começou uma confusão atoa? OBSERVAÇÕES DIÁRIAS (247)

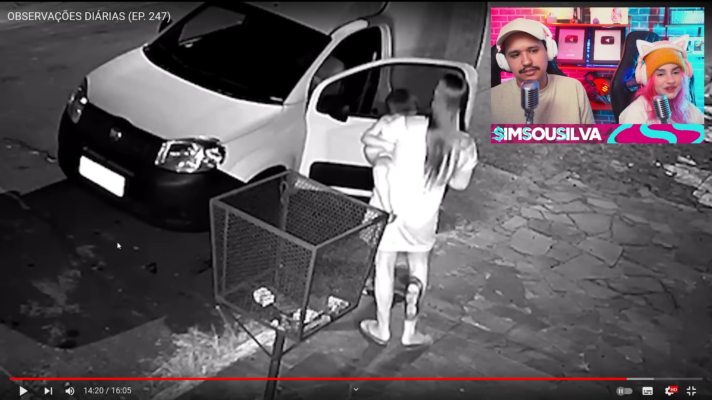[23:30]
Ele tava com o pé em algum lugar. Ele tava com o pé ali. Mano! Nunca mais tu faz isso. Cara, piloto. Mano, criança não tem noção das coisas, velho. Não dá pra desse deixar. Desse tamanho aí, não tem como não.